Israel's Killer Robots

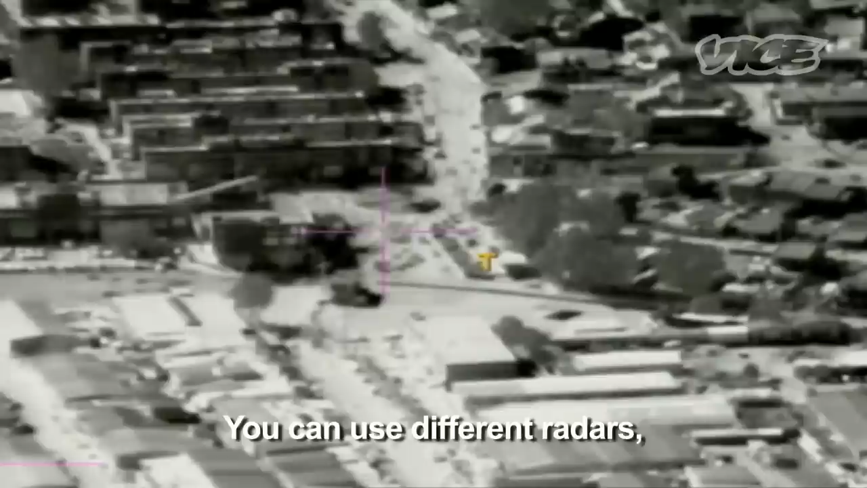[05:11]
250 kilos of payload, you can use different radars, sea radar or SAR radar, and of course, the camera against every scenario on the future battlefield.
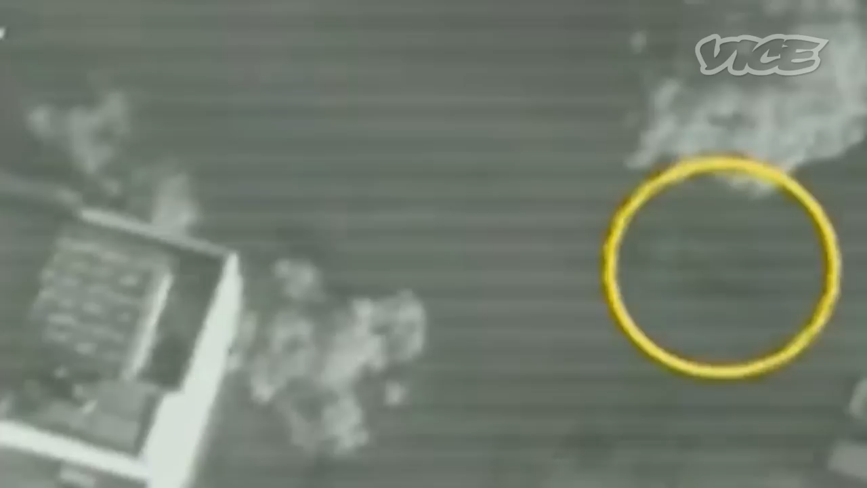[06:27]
The Israeli military released this footage from the drone hovering over the attack site.
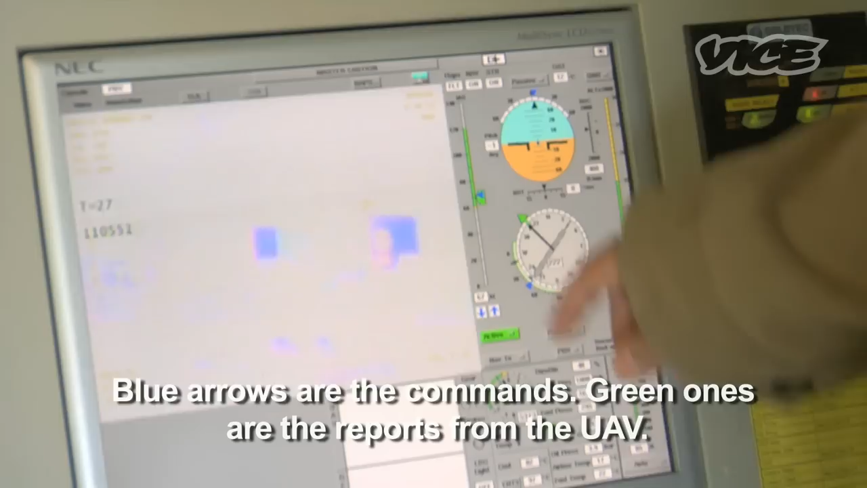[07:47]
You can control the speed here.